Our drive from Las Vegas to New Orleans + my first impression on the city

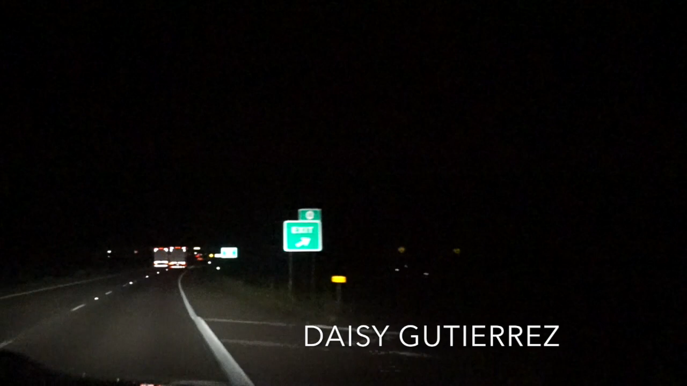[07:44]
I have caught every single sign on our way here to Nevada. I didn't catch any.